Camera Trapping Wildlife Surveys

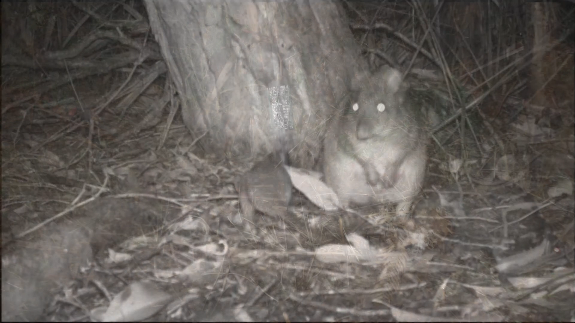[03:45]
The long-footed potteroo is a medium-sized forest-dwelling mammal belonging to the same order as the ubiquitous kangaroo.
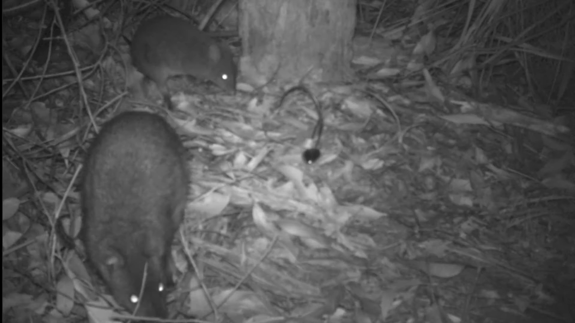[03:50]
This was undertaken in order to determine the effects of timber harvesting on the habitat requirements of the potteroo and to improve the targeting of fox control, an introduced predator of this native animal.
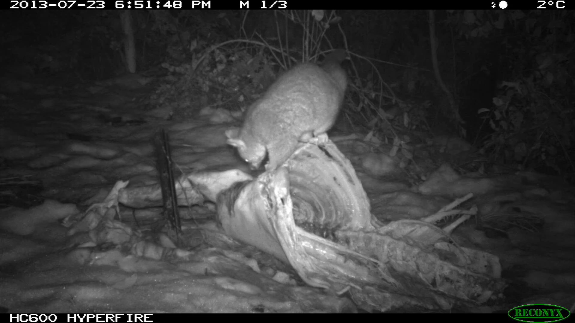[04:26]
Camera traps were placed at Samba deer carcasses that were strategically located within the landscape to mimic carcasses left by deer hunters in the wild.
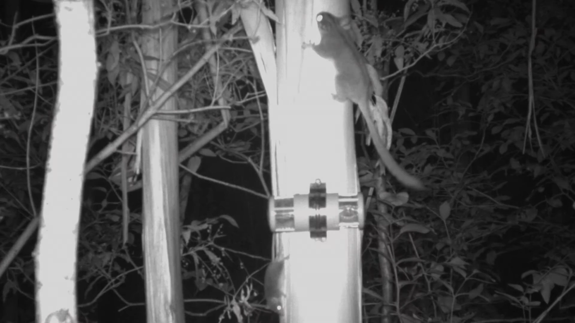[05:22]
A current significant project is underway studying the Leadbeater's possum. This novel project uses camera traps that are placed in trees in order to record the distribution of this critically endangered possum.
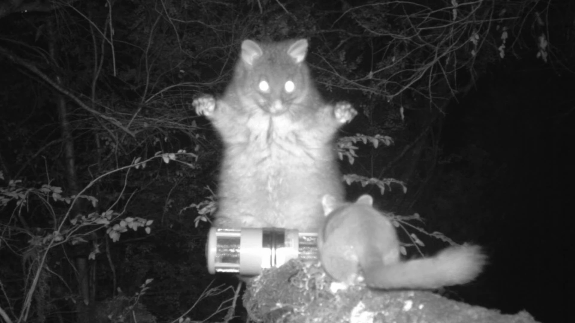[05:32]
This data will be used to help increase protection from timber harvesting for this little possum,